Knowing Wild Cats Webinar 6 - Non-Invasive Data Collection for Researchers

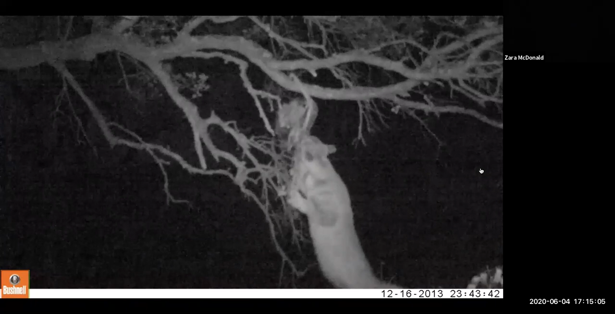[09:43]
Yeah, so often when we do this work, and I'll let this play while I'm talking, but this is just a cat jumping to take some bait that we placed in a tree. And we had, we got a number of hits on this bait, and eventually it was gone. But the puma in the tree, oftentimes they will sit up in the trees for extended hours if we can't reach them. And they can even spend the night up in those trees, and it's quite stressful for them.
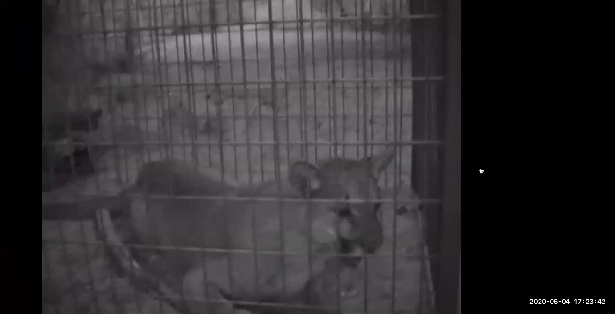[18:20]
So just to emphasize how stressful, uh, you know, and animals handled this experience differently, but this, this cat is actually, um, falling under the influence of the anesthesia. So some of these cats will respond quite calmly, whereas others will get quite agitated and excited and damaged their faces trying to get out.
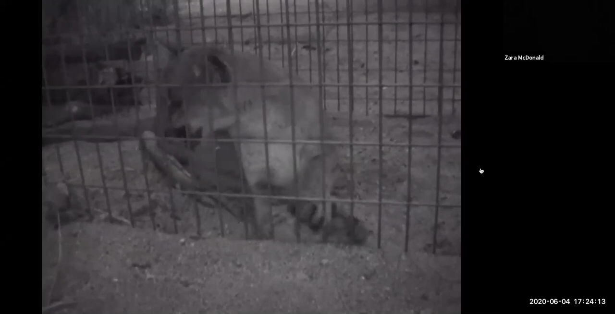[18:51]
So this is another reason why it's, it's not in our, in our minds, the best approach to collecting this data at this point in time. So, and then, um, the last point I wanted to make is that pumas, um,
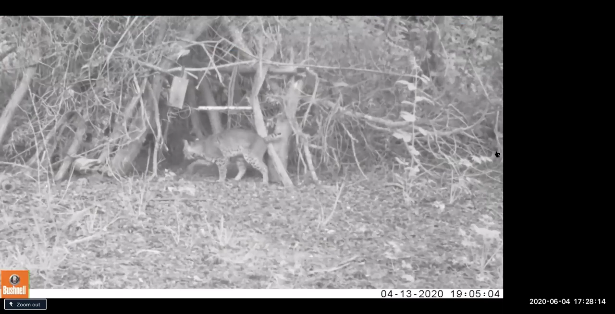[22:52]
So that's why the, um, the snare is actually a little bit higher. It's, um, looks like it's got some sticky tape on it. Um,
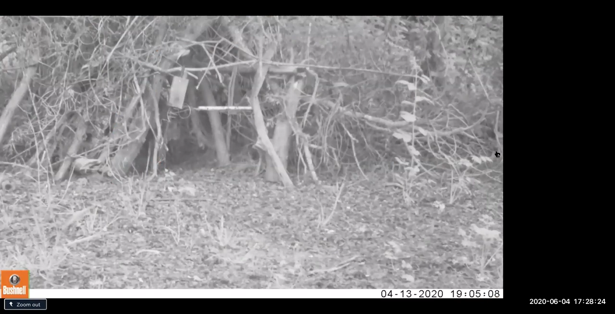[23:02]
so it's up high so that it would touch a Puma's back so we don't get too much, um, non-Puma hair. So, because other animals, bobcats, foxes like to go in there and check out. We often have lures inside, usually audio or scent lures, um, inside there to draw the animal in. Yeah. Yeah. Yeah. Good. Um, and this takes advantage of natural cat rubbing behavior. So if you have a cat at home or have ever lived with cats or been around cats,
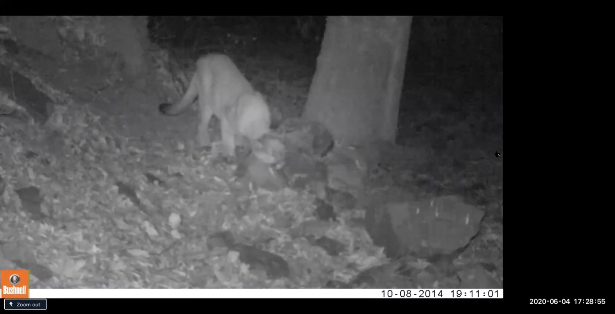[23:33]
you know, they, they do this rubbing behavior pretty naturally. Um, in the background there you can hear an audio lure. So it sounds like, um, a, a deer or fawn in distress. Um, and that will bring the cat in closer. But if you managed to see the video at the beginning before we actually started, there were a couple of videos in there of cats rubbing on our snares
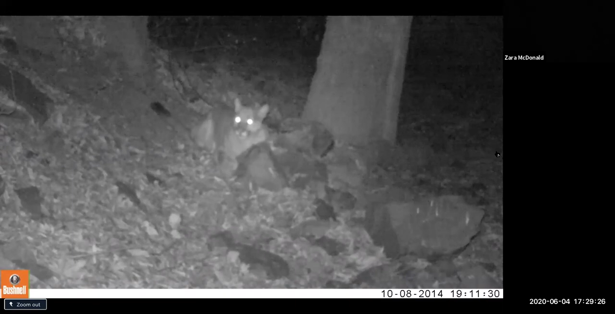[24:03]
set previously or hair collection stations set. And one was going to town on our, on our set up there. So we're just trying to get a more consistent response for our research.